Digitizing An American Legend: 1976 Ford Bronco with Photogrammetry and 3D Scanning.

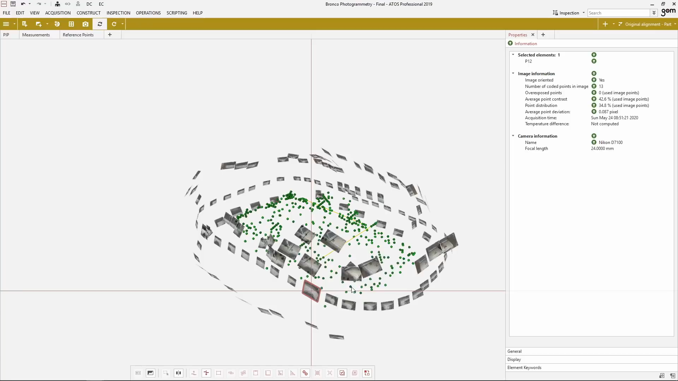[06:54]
We don't need to use photogrammetry, though, just to remind you, but we're going to use it to hold scale to our project, because this entire part is 3 meters long, and from start to finish,
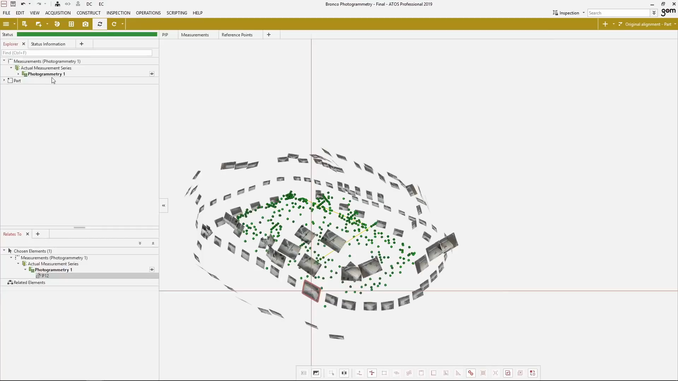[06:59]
we'll have a total scale bar discrepancy of less than a single micron this thing's going to be held to. Pretty amazing. Once we're done with that, we can start scanning.
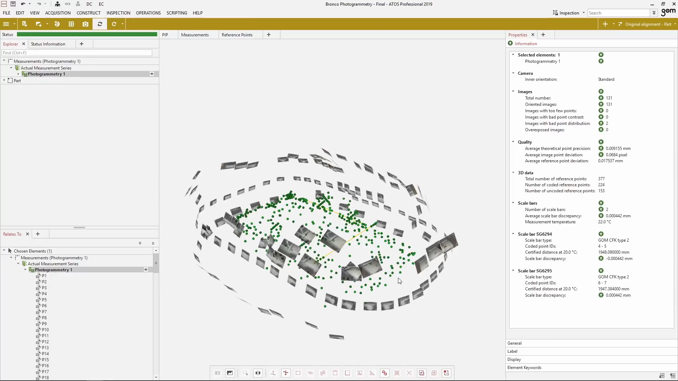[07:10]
Now, we're going to take a look at the ATOS 3D scanning technology. The difference between this one and the previous technology.
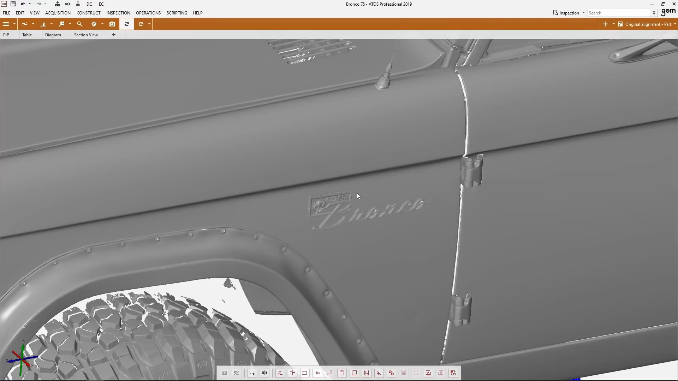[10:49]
Now one analysis we can do that we mentioned before is gap and flush analysis.
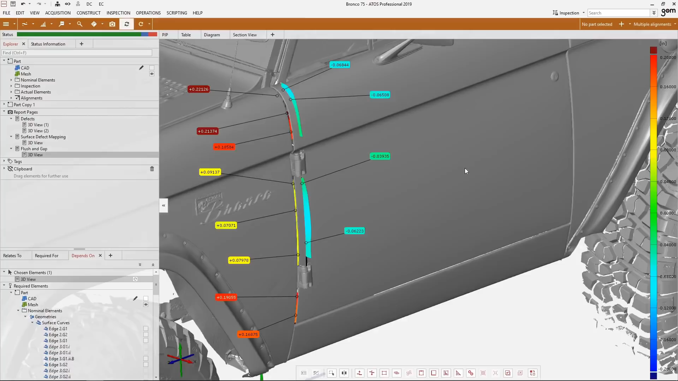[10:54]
So that flush and gap for this old Bronco, you're looking at the results right there.
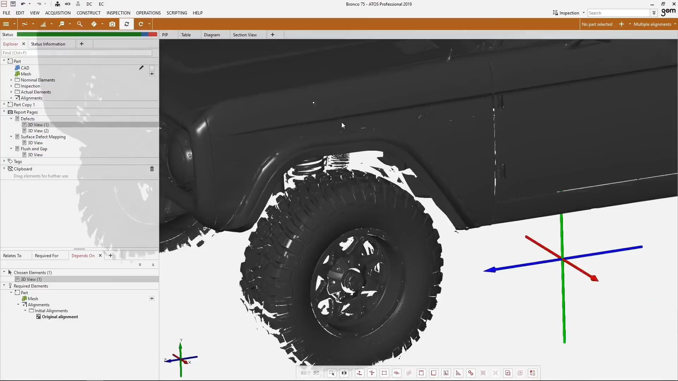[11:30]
If you switch to the hood and take a look at how the hood looks, you can see a lot of the paints come off. And you can kind of visualize that in just the mesh.
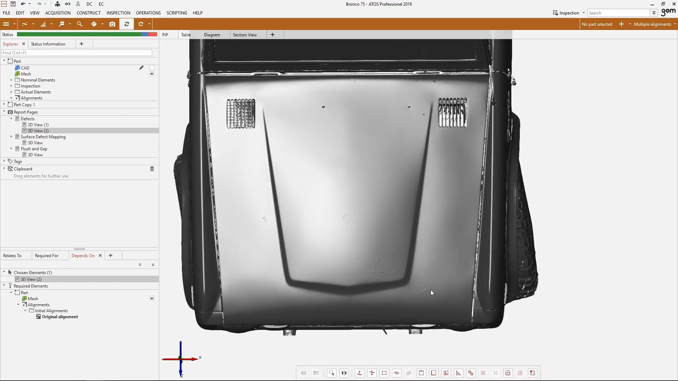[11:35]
If you want to quantify that, you do a color plot and visually see where the highs and lows are relative to each other. So that dent really stands out. And that paint chips, those really stand out. And if you go get your body work done, you get your paint redone.
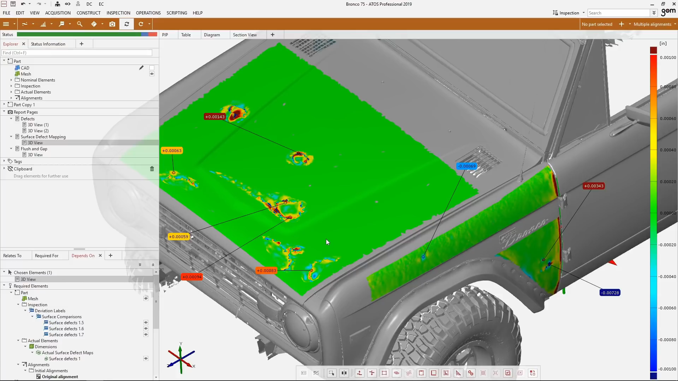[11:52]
This is a good way to quantify how much work is actually done. So we really enjoyed doing today's scanning project. Rick's Bronco was fun to scan and I learned a lot.